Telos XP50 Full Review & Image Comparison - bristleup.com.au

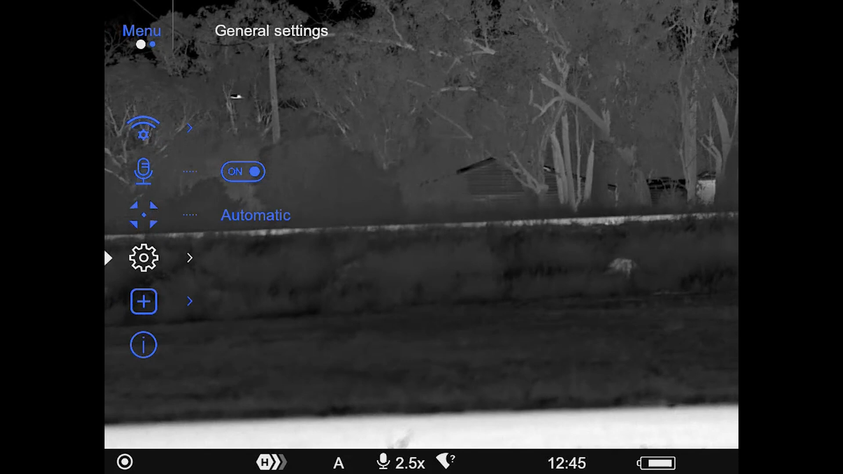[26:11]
And then we've got our pixel, defective pixel repair if we single press on that
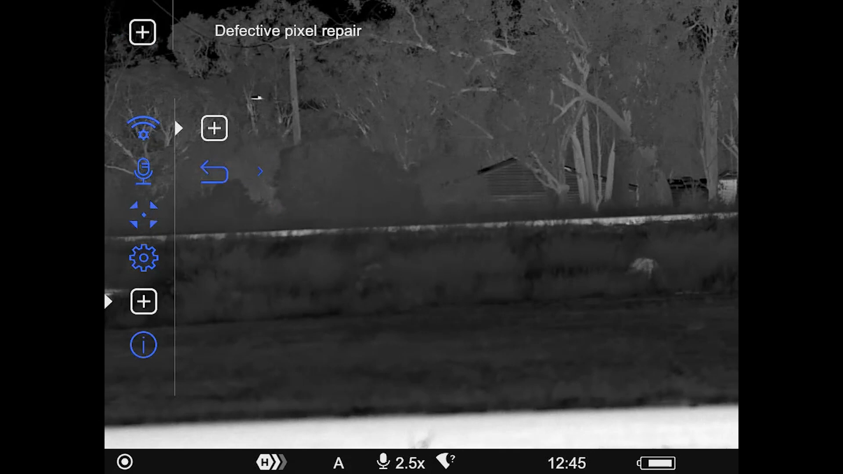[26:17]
and then single press again, it'll bring up the pixel repair.
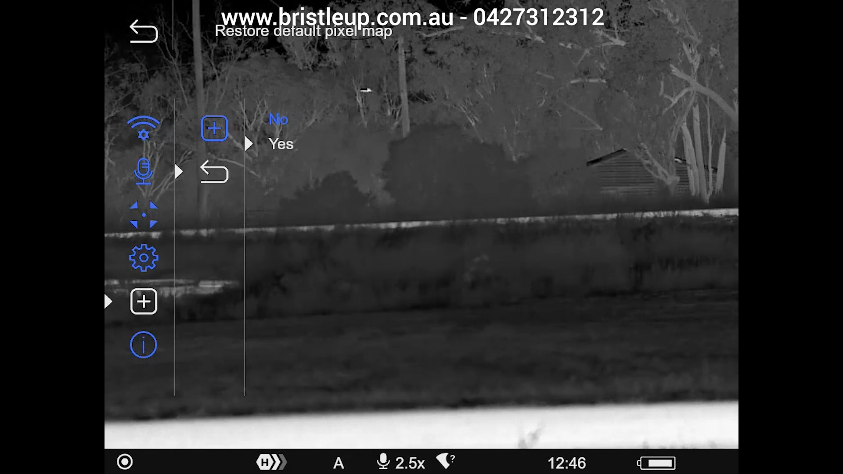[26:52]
So we will just undo the repair. Now, a long press on the menu button will take us back to where we were before. And then going down, we've got device information,
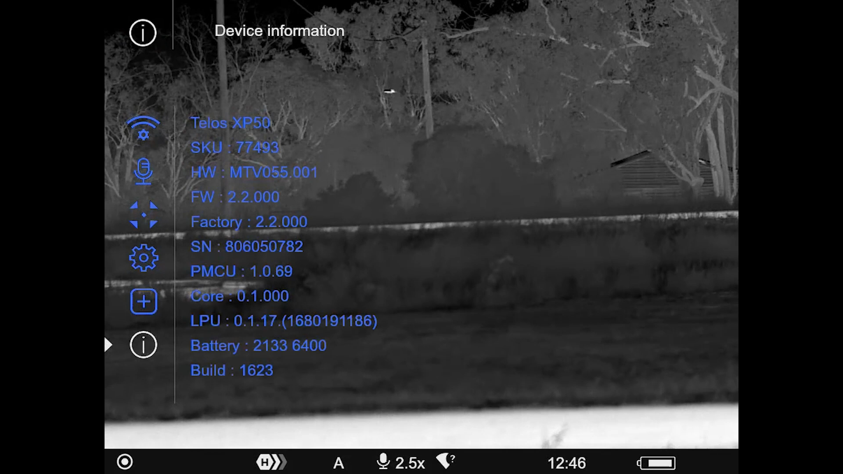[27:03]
which shows all the information about the device. Okay. Now moving on, I just wanted to touch a bit more on the Wi-Fi.
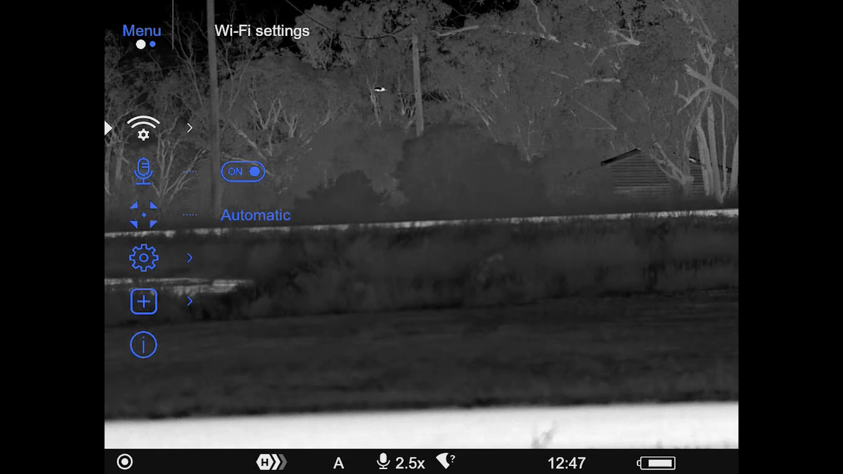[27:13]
So with Wi-Fi, you want to use five gigahertz and then you want to go onto your tablet or phone and then you want to go to your Wi-Fi settings on that device and you want to select Telos from the options that you have and connect it to that. You want to make sure you have the StreamVision 2 app installed as well.
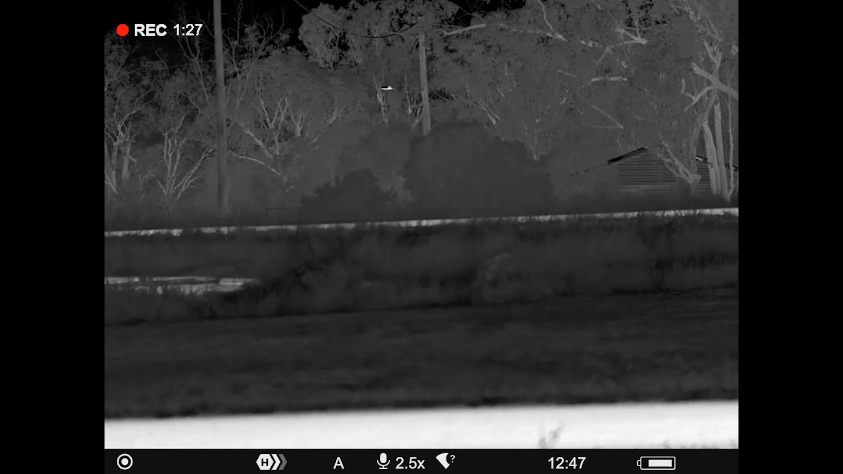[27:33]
And once you've connected to the Wi-Fi, the thermal and open the StreamVision app, it'll allow you to start using the device from the tablet or phone.
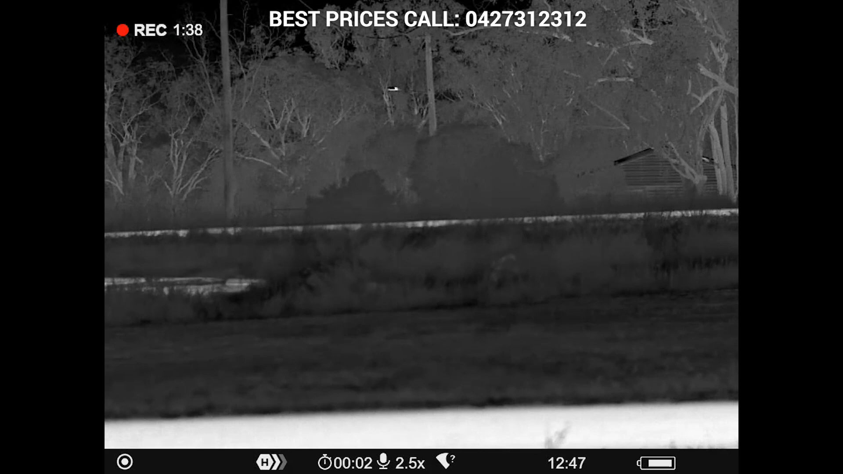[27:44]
And it's pretty straightforward. It works quite well. But you do want to use Samsung devices. At the time of filming, if you use Apple devices, it won't go full screen. So it's a pretty poor experience. But on Samsung or Android devices, we tested a few different ones, including cheaper tablets and dearer ones. And the results were very similar. So the 5 gigahertz definitely improves the Wi-Fi experience.
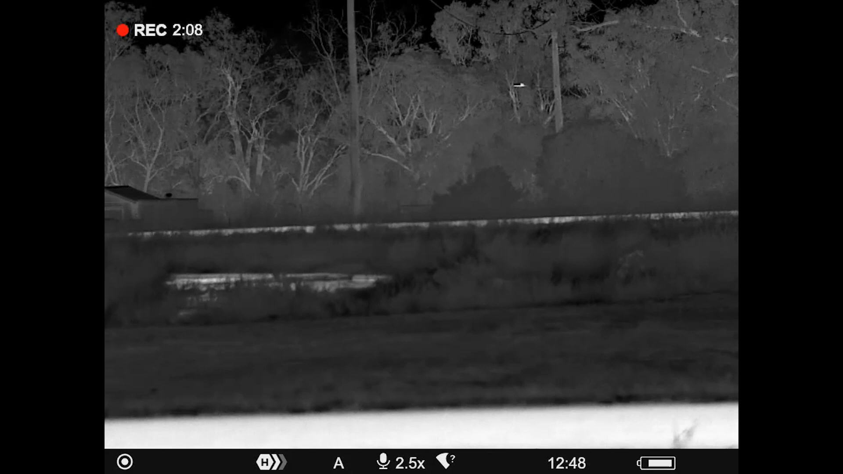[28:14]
Now, as you can see, if I press and hold the arrow key closest to my eye, it'll switch me between black hot and white hot.
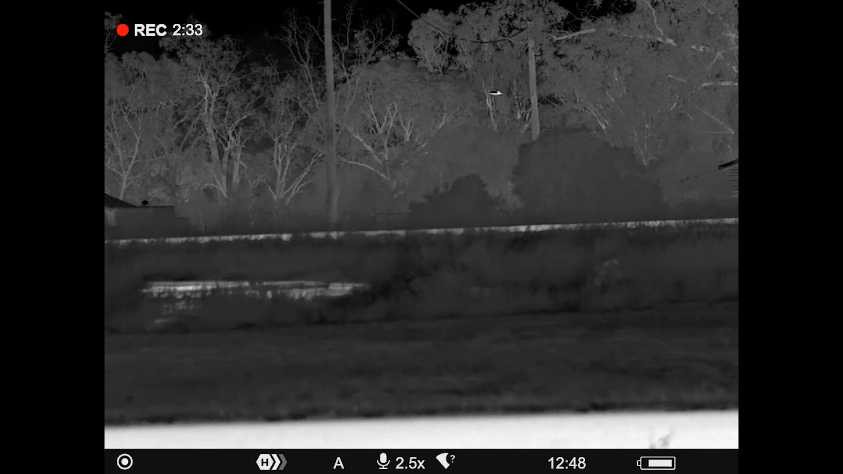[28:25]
Okay, so now we're going to do the quick access menu. So a single press on the menu button will bring up this side menu. Now, if you single press again, it will continue to scroll through the options.
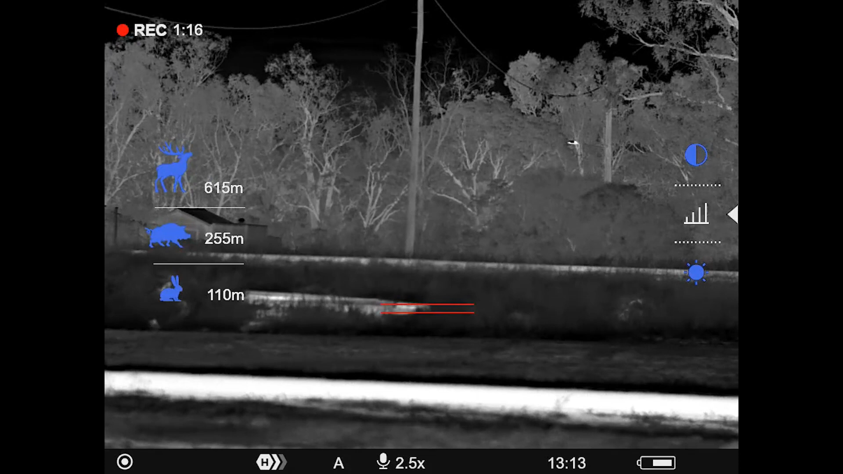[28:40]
Now, we have brightness. If you use your arrow keys to go up and down, you can make adjustments to that menu option.
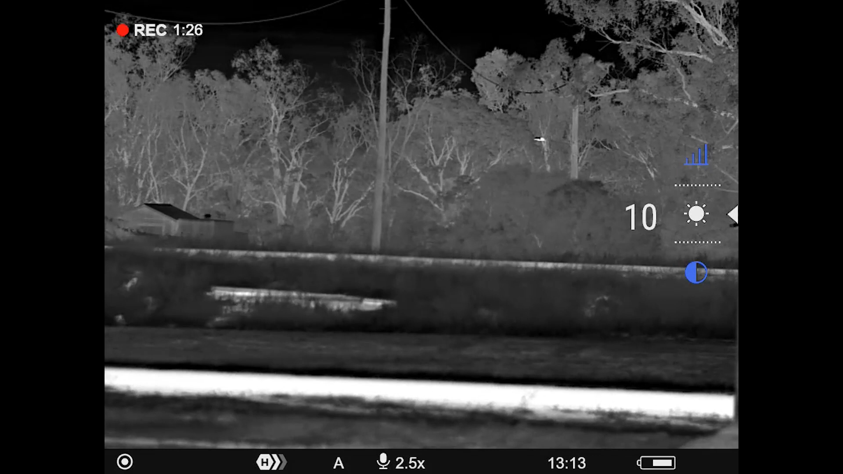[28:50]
And then a single press will go on through to contrast. Okay, and then a single press again and we have our digital range finder.
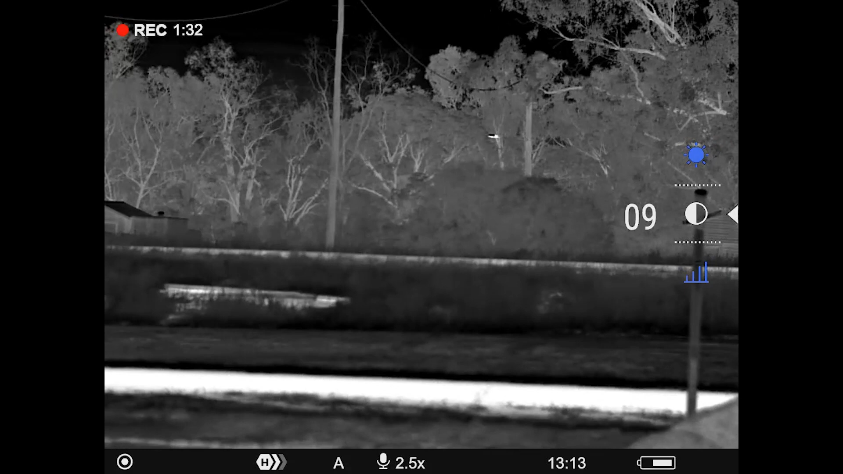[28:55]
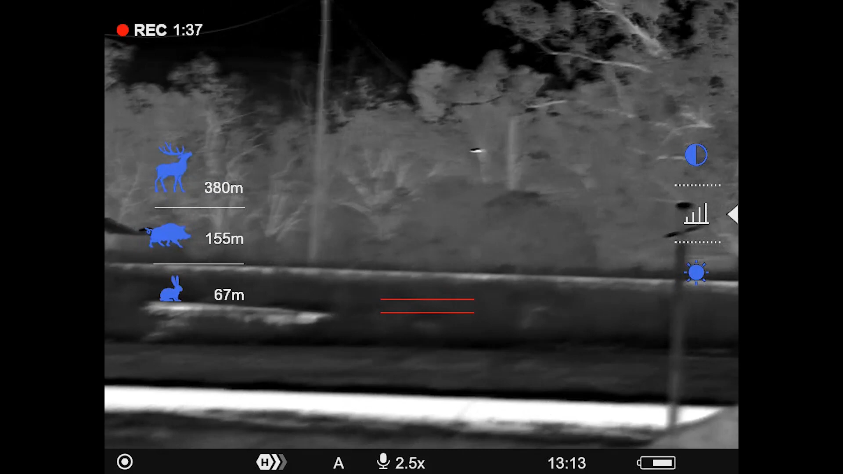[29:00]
Okay, now basically the idea is this, is you use your arrow keys to move the red line and you place the bottom red line at the bottom of the object you want to measure.
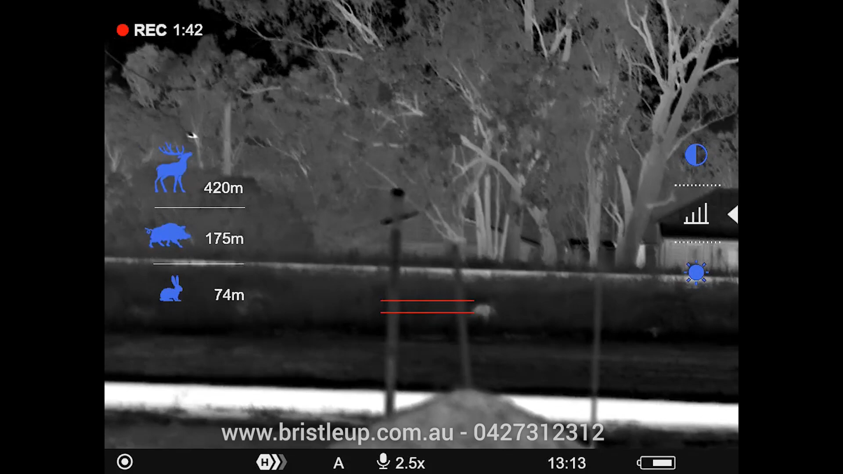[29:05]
So say this little white dot here was a rabbit.